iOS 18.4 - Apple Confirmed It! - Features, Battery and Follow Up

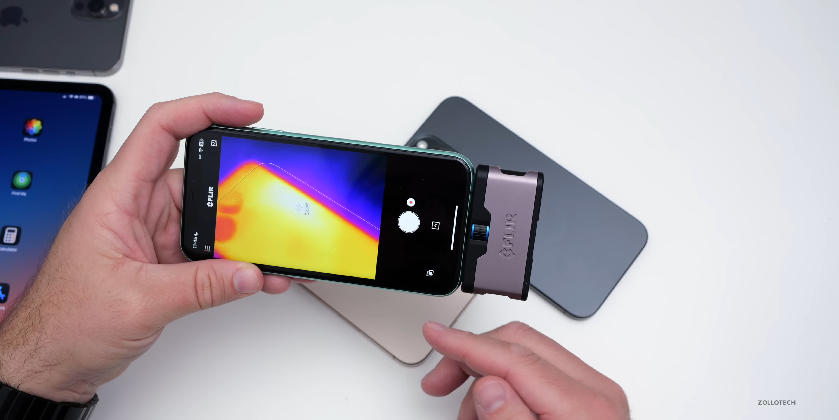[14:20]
So on the 16 pro max running iOS 18.4 beta two with apple intelligence running, we're at about 34 or 35 degrees Celsius, it seems. And then on the one that's just sitting idle, we're at about 29 degrees Celsius. So a very big difference just from running something fairly simple as far as battery life.